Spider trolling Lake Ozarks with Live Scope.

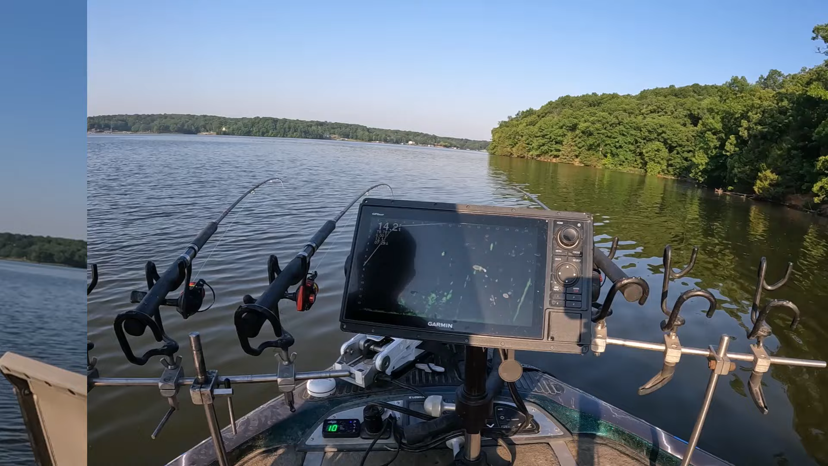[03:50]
drop that right on top of it he'll keep he'll keep yeah he'll keep yeah he'll keep yeah boat this is why i want to fish here oh that's a good fish yes sir he'll never get old never never never he's right here